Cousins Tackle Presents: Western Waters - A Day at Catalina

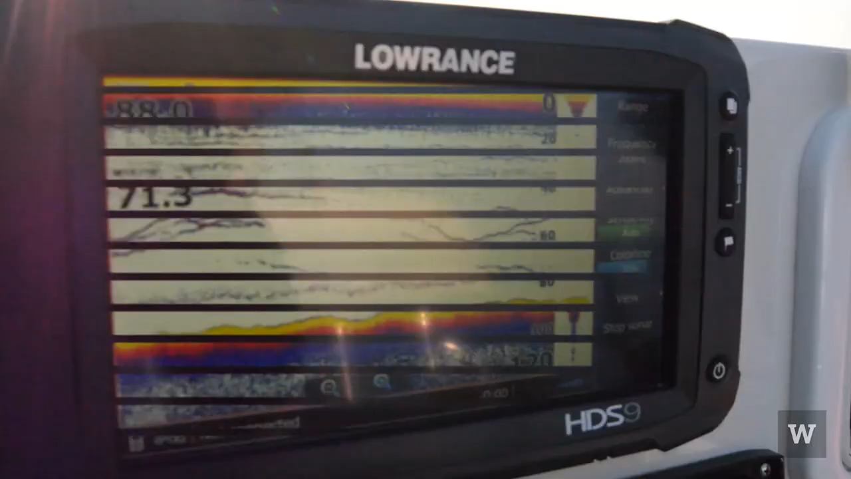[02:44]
You can see the meter there is just loaded with them. They're eating the fresh frozen here, you know it's good fishing.